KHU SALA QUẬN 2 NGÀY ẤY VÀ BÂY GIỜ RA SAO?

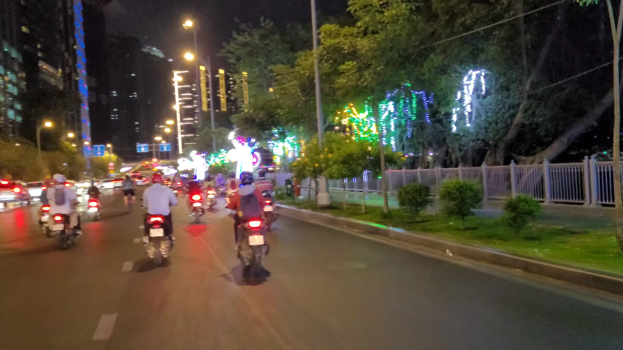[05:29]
Ở đây là cái hãng Ba Son ngày xưa nè mọi người. Bây giờ là biến mất cái hãng luôn, thành cái cầu.
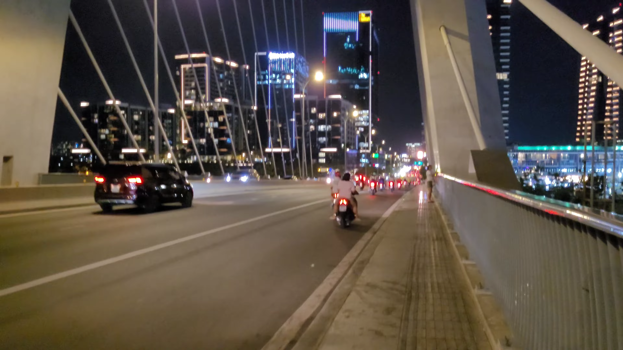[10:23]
Đi dài dài với cái thành cầu nè. Gió mát lắm.
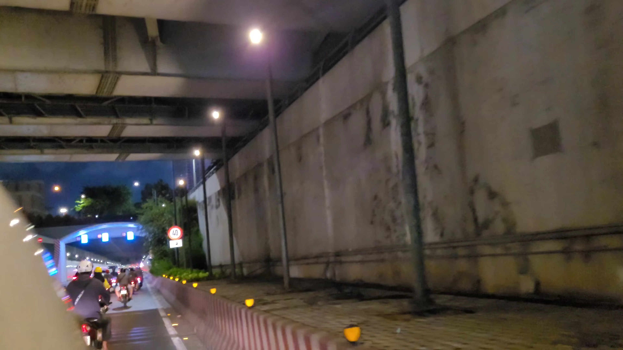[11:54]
Bây giờ đi lộn đường hay đi qua Hầm Thủ Thiêm luôn nha cả nhà.
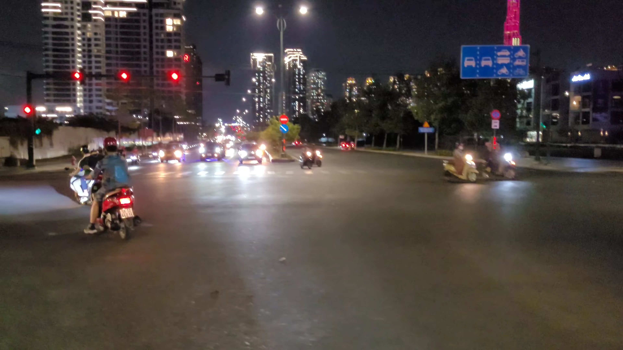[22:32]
Hồi xưa ở đây là bán trà đào, canh tắc, cà phê đủ thứ á.